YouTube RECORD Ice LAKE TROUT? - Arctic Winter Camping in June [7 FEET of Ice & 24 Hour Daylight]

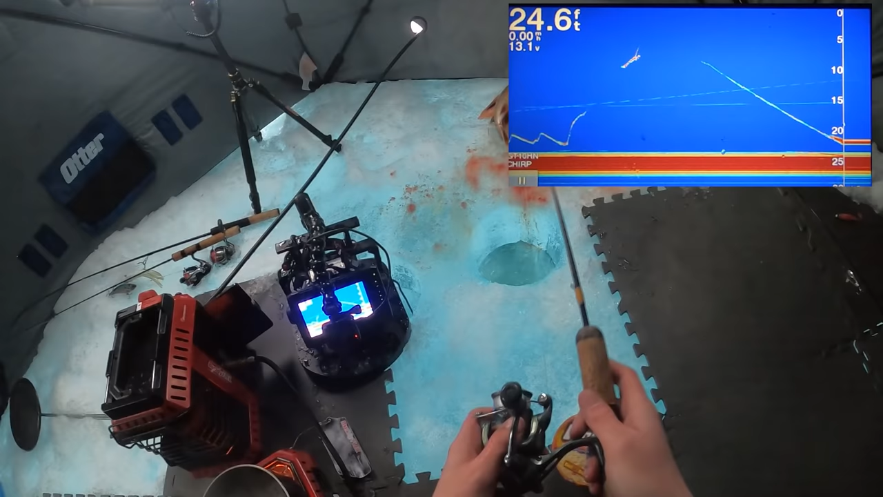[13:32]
On screen: depth 24.6 ft
There's a nice fat mark. There's another one. We're slaying dinks.